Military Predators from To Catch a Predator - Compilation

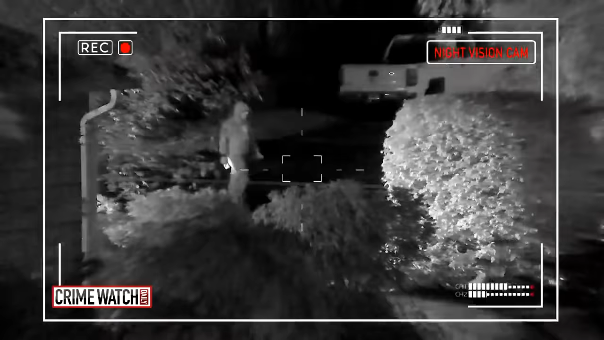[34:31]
Night vision cam shows Buchanan circling the block. Finally, he parks his car in the driveway, and walks to the back door.